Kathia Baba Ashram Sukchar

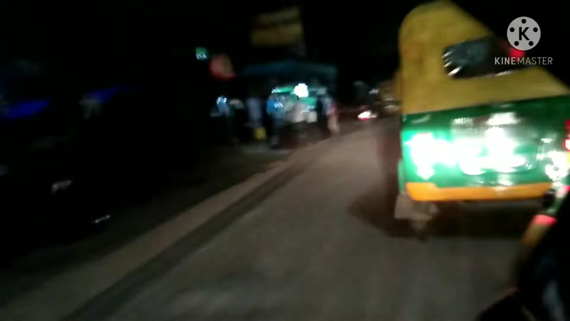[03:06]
है इसलिए वहां पर के लिए कुछ लेना था यहां पर हम लोग रुके और तुरंत में चलने लगे
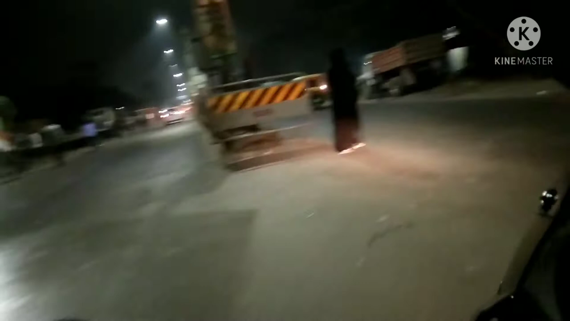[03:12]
अभी हम लोग चलते हैं ये रोट पर आ गए हैं अभी संद्या सिनेमा में घूमकर यू टरन लेकर अभी
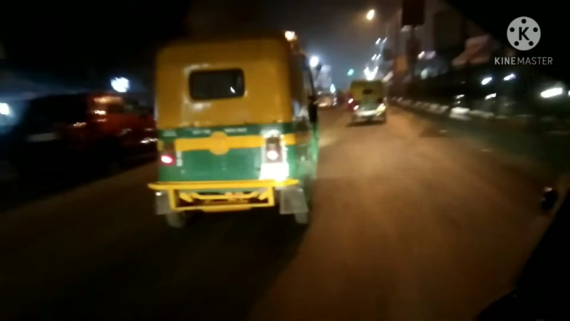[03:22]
आए अब चलते हैं आश्रम की तरफ आश्रम में आप अगर दिन में कर में जाता तो आपको बढ़ियां से दिखता है यहां पर लोकेशन बगेरा में जो भी है लेकिन